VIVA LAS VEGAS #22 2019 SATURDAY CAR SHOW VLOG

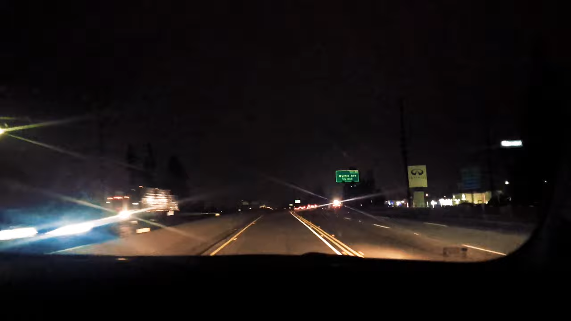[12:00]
Oh my god, when the fog is real, it's better now, guys. It's better now. You literally can't see a thing.
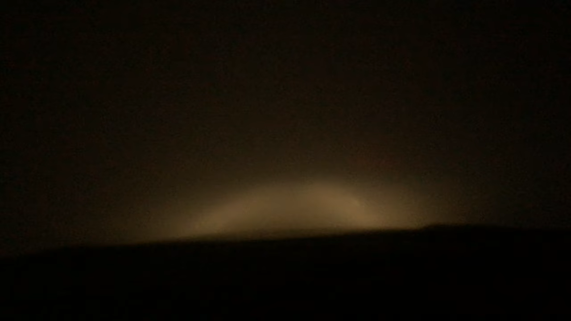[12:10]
Our day-to-day, and my voice is going, and our day-to-day's been crazy enough, and now we're in fog.
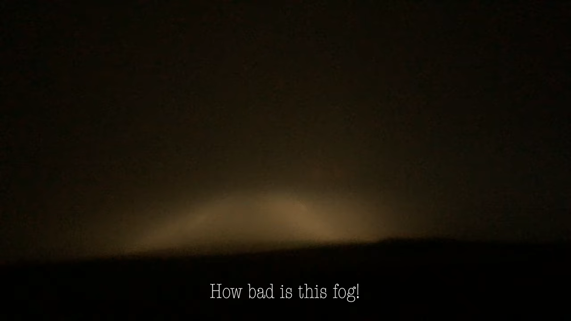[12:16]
Yeah, having some fun.
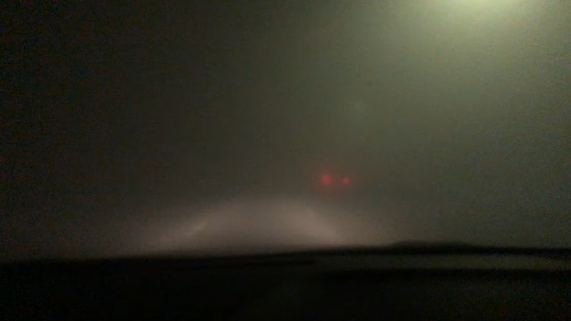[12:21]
Morning is so bad. You can hardly see, like, everybody in the motorway is literally crawling. We have just stopped for some fuel because it was on the red and we thought we could make it home, and we for sure couldn't.